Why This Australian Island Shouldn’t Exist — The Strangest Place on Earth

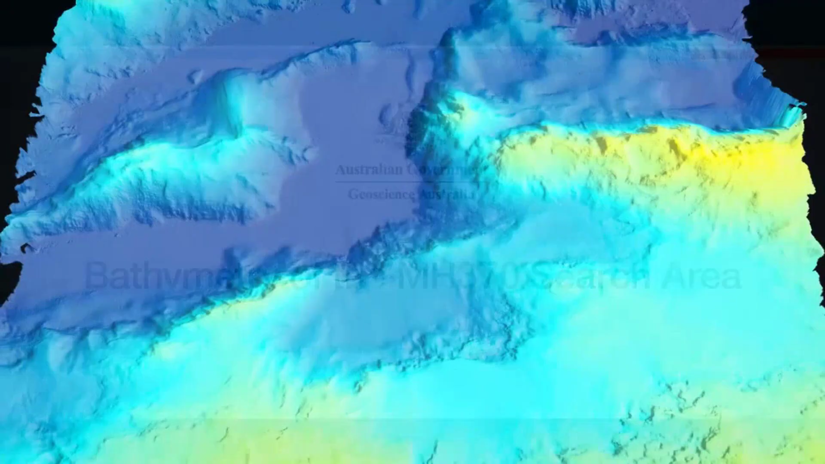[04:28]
The result is a narrow ridge thrust upward from the seafloor, with Macquarie Island as its highest point above the waves. A minimalist plate map reveals the geometry.